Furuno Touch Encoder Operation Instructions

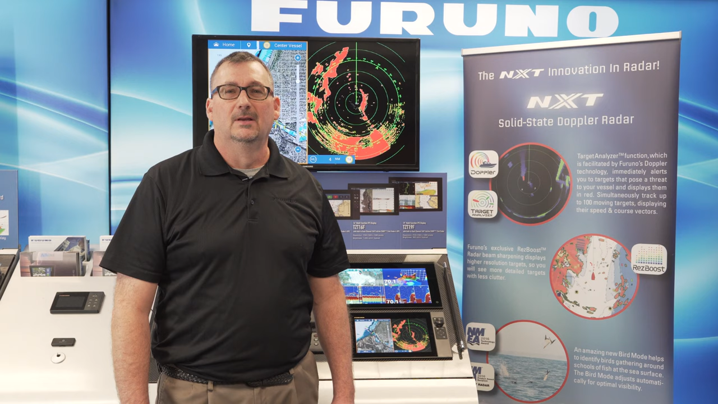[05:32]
The two most useful features of the new touch encoder are going to be your roto key, which can be used for ranging in and ranging out on your plotter screen, adjusting the range on the fish finder or the DFF 3D screen, and also the edge swipes.